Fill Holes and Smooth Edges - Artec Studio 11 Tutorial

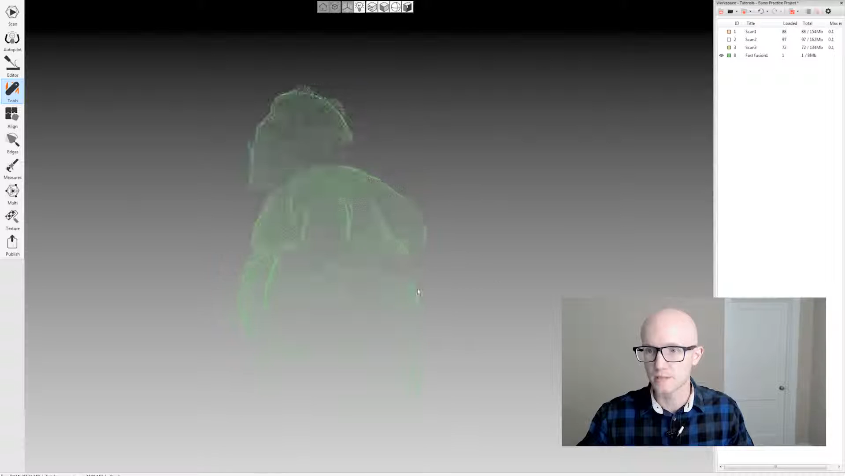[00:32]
so that it was just very quick but it didn't do any work on the edges or on the holes. It just left everything. This is just one of three scans that I processed.
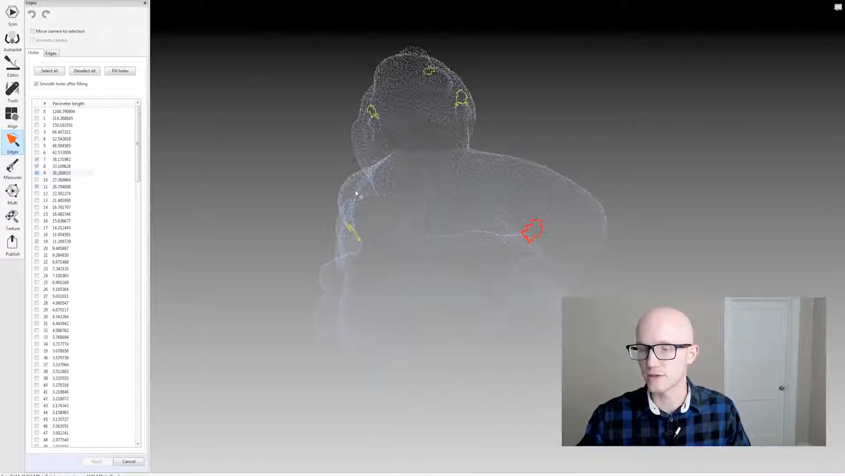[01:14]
Maybe I want to fill all these. So I've selected them here. I find that's the easiest way to do it if you want to go in and just fill specific holes. Otherwise, you could sort by hole size and then select these individual boxes to the left to select them.
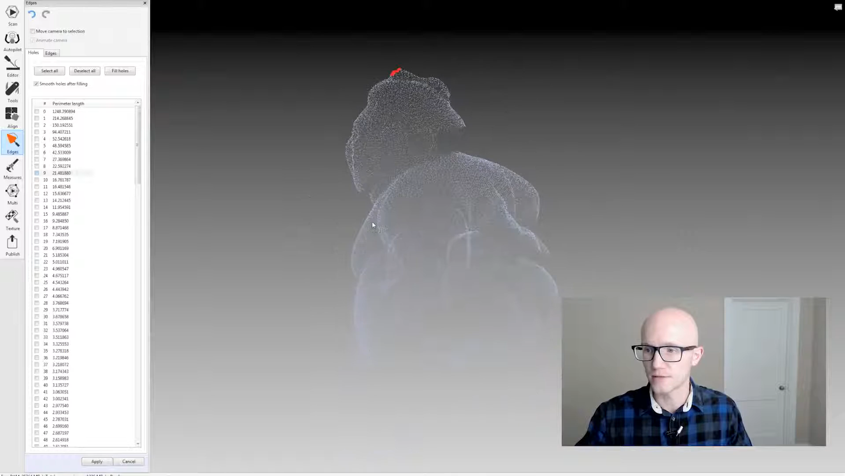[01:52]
You know, I don't want to just fill in all these holes because it's just going to have a, it's just going to chop it off.
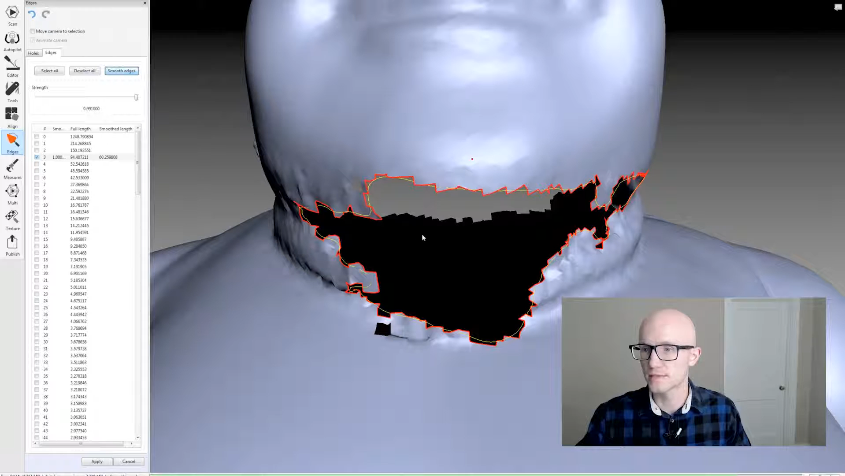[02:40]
So I'm just going to put that all the way up and say smooth edges. And now we're left with a much cleaner looking hole. I could do that down here. Now this hole is pretty jagged.
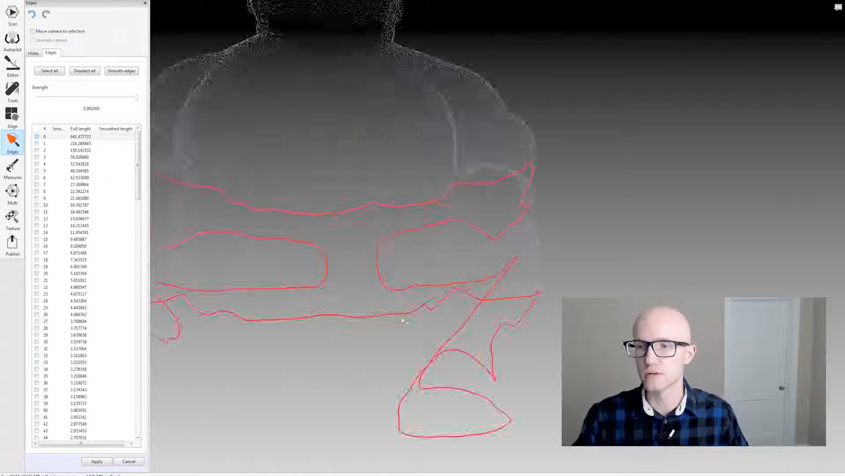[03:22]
So when you're done, make sure you click apply.